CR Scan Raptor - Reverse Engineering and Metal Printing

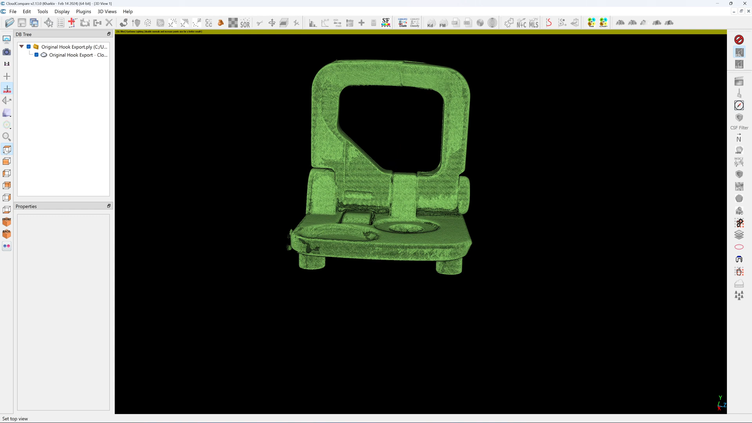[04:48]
You see that the object is not aligned to the plane.
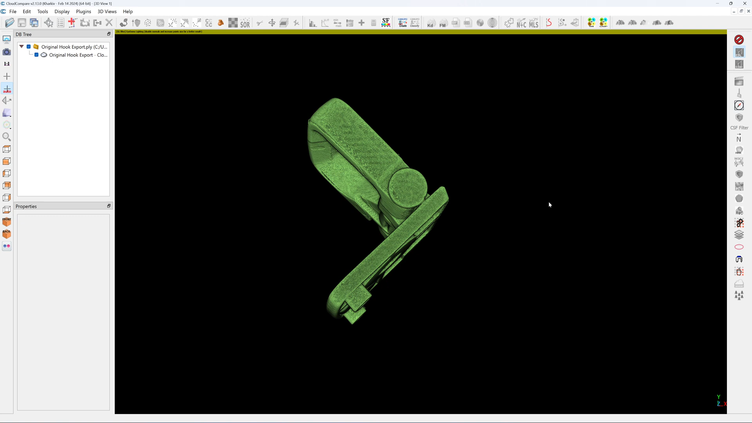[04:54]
It's a bit difficult to create a model out of this. I will align this mounting point. Mounting flank here to the XY plane.
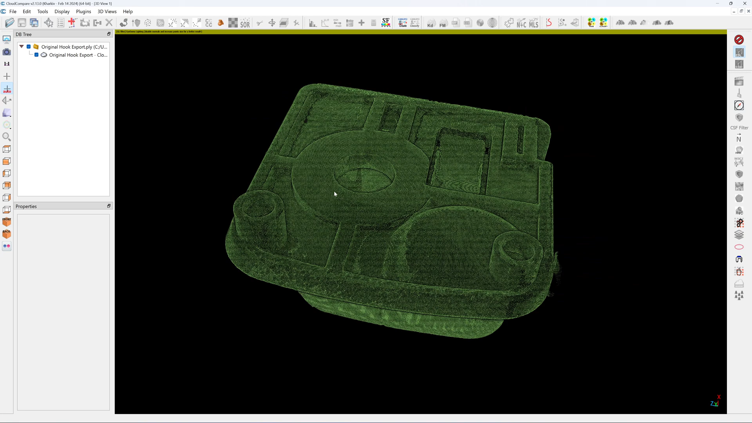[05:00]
I click on the object. And then there's three small triangle tools here. You click on that. And you specify three points. One. Two.
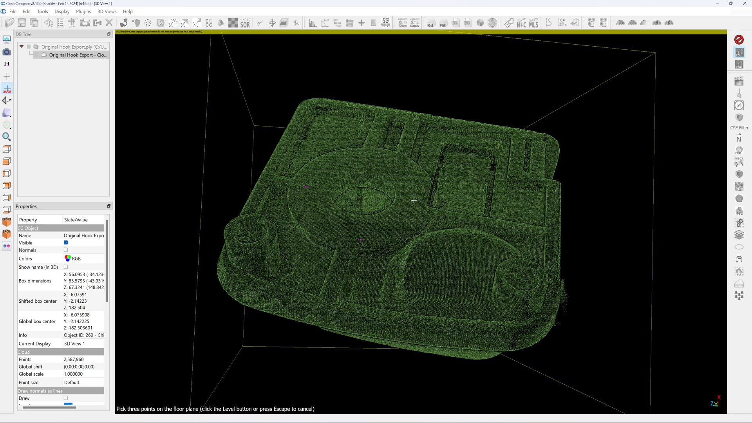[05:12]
And three. Our object is now aligned to the XY plane.
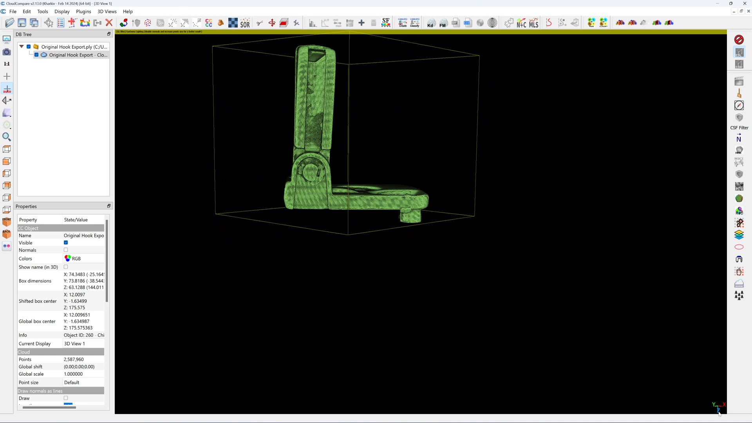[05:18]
The Z axis is upside down. So I need to flip that up. Click on here. This little tool here. I will rotate on the X axis.
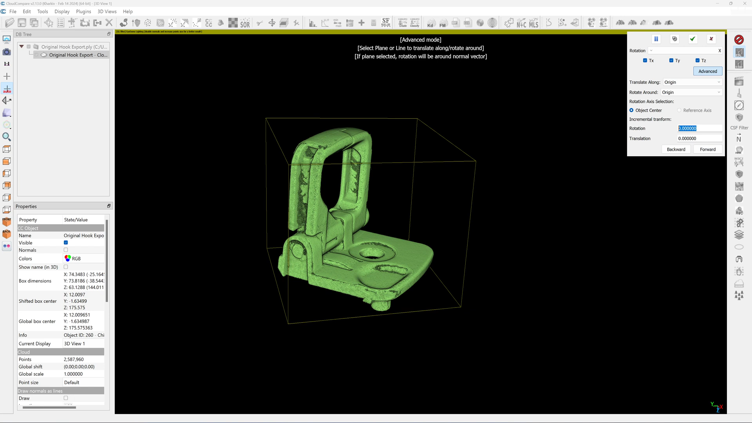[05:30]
180 degrees. Okay. Now we will be in a correct XYZ axis. See the Z is up. I click on the object. Click on the rotation tools. I will rotate it on the Z axis.
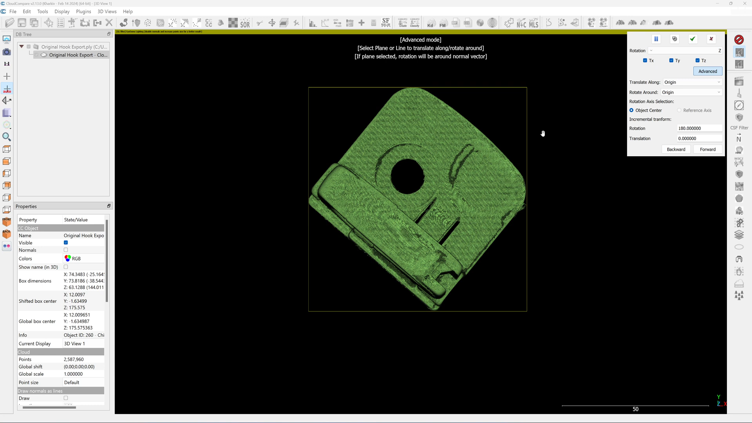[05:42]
Using the mouse. Okay. So what you need to do is that you can do it approximation.
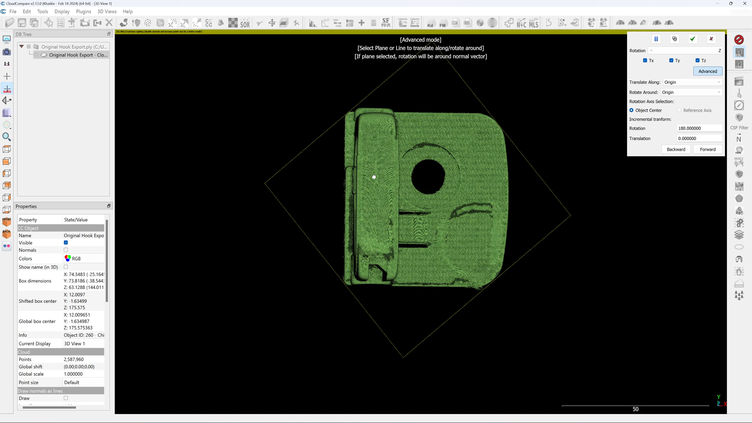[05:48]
Adjustment to the X and Y axis. I do it by using the edge of the windows here.
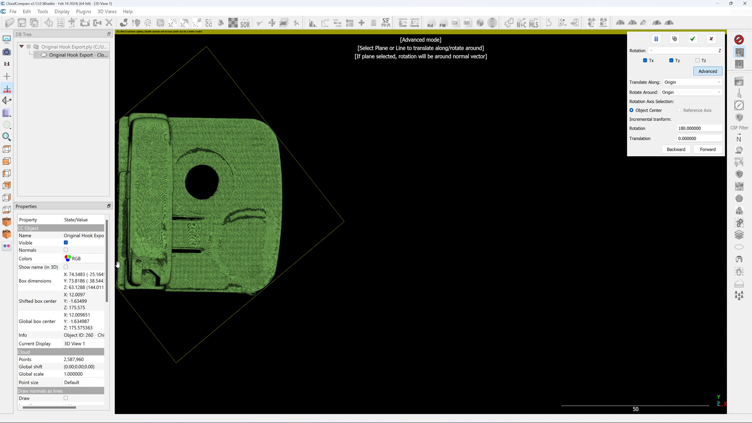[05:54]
Now you have a very good approximation of the X and Y axis. This is here.
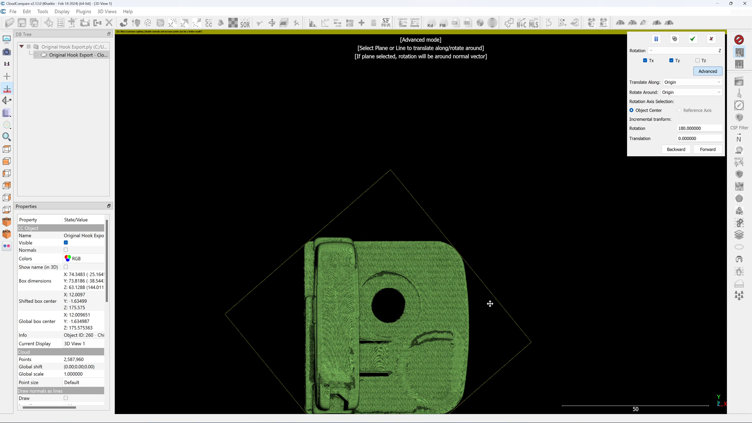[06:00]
It's already aligned. Hit the check mark. Now you have a very good alignment. Not 100%.
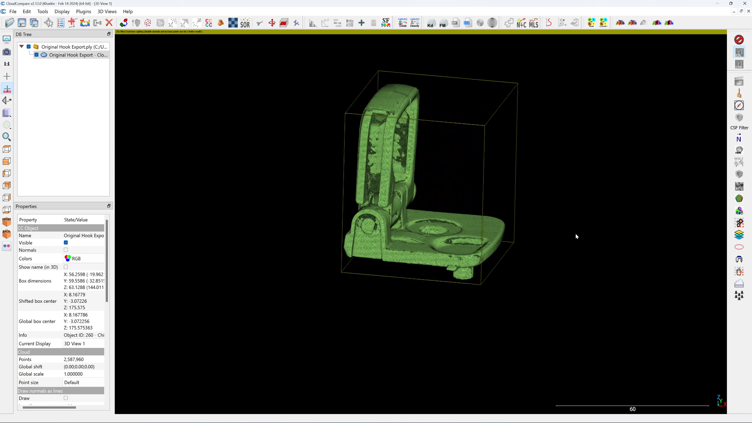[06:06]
Not in the micron levels. But close enough. We do that again in Autodesk Inventor. We can adjust that again.
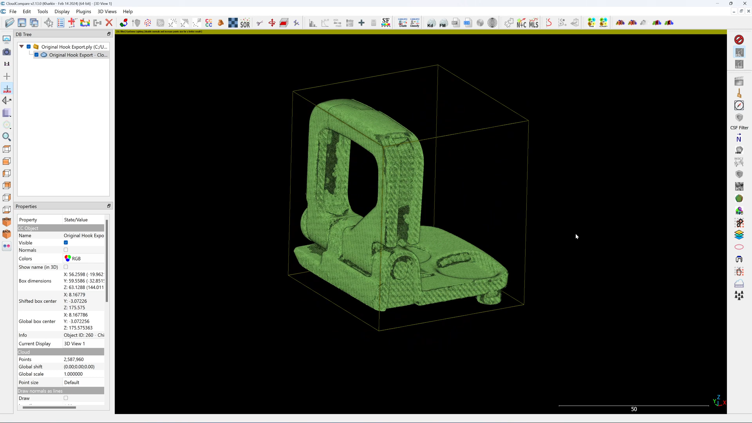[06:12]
Okay. From this, I click on the object here. And then I will save it as the LAS file.
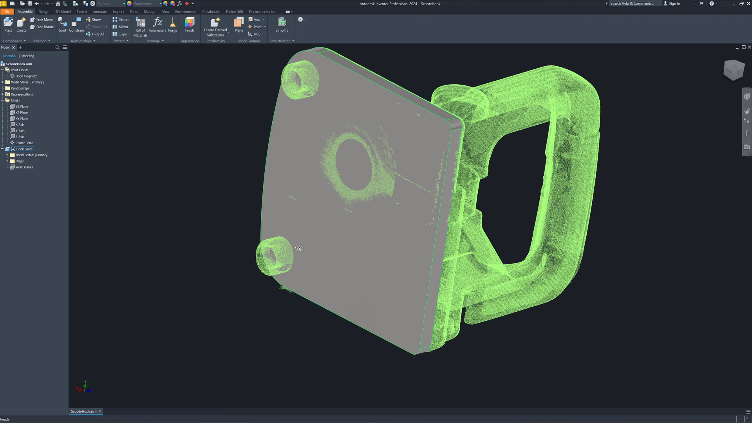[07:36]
Align it to the bolt flank here.
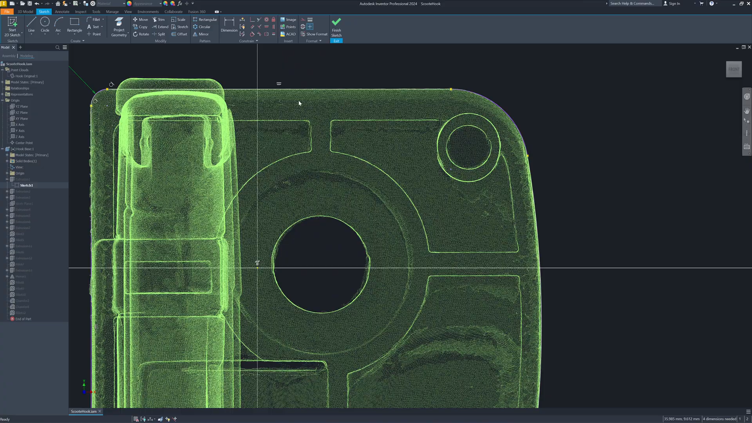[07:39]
I use a sketch line along the edge of the object.
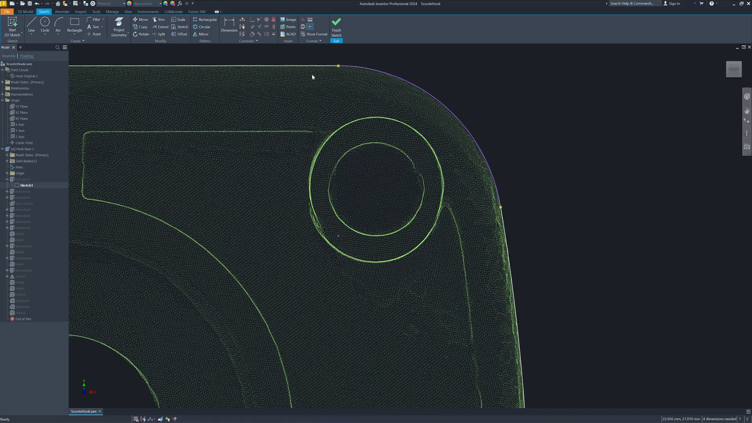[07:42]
I extrude it to the flank surface.
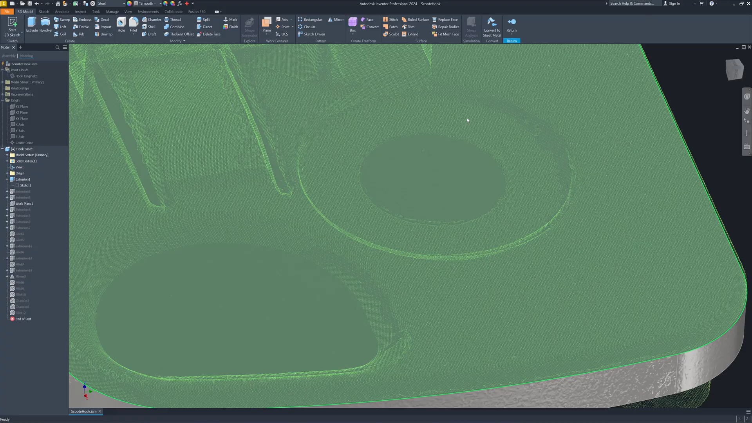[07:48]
This is the bolt flank surface, which is about 3.75 mm.
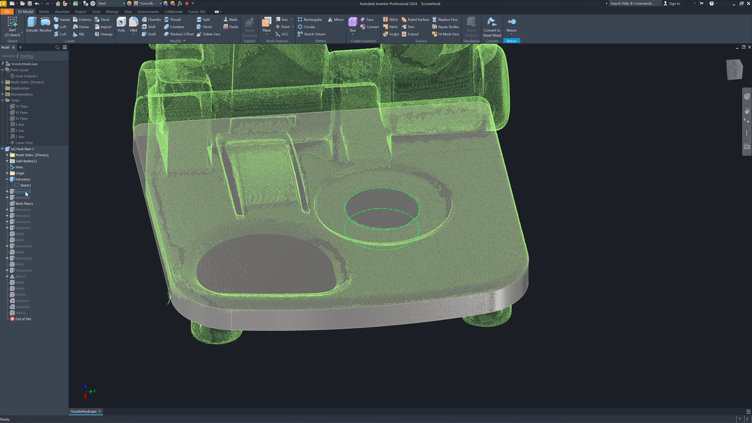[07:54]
And then I make a hole cutting using the point cloud as a reference.
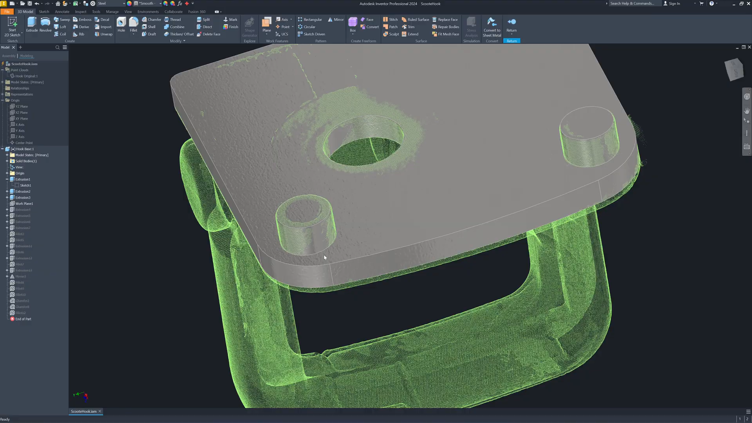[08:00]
And then I make two cylindrical keys here using the point cloud as a reference as well. Then I draw a hook by using the original bracket as the reference because I want the same extension and the size of the hook.
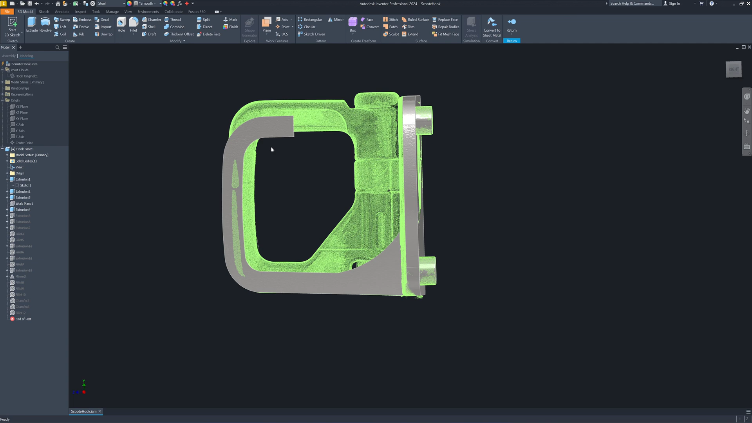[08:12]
Then I add more thickness of the material here.
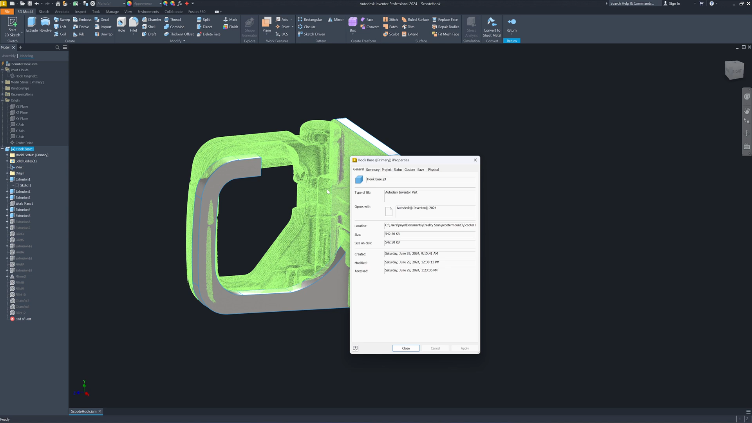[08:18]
The weight of the material is 123 grams. I want it to be lighter.
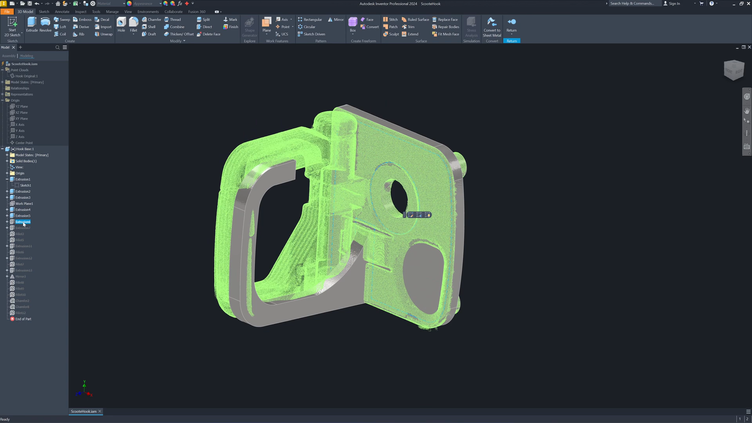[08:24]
So I cut out the thickness to make it 2 mm thick. If I hide the point cloud, you can see that. I cut out the surface.